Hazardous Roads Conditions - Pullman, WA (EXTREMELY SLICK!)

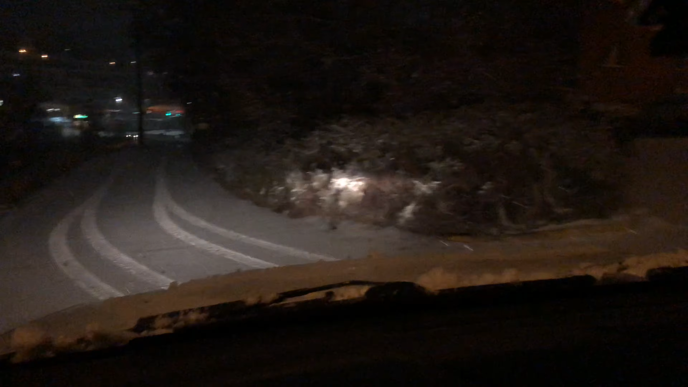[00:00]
Alright. Yep, completely smoke covered. It's about as slick as it can get.
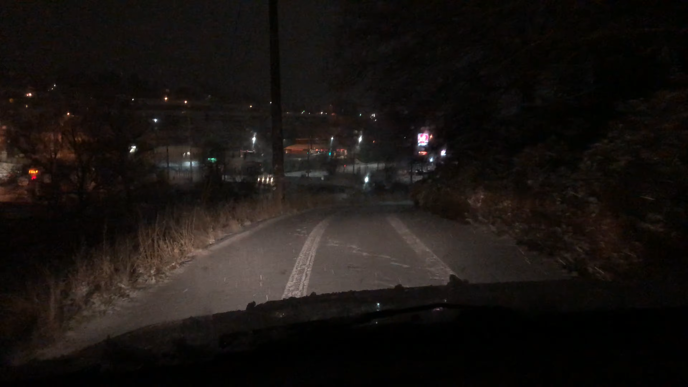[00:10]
Here's Pullman. We're going to check out the road conditions. They look pretty bad.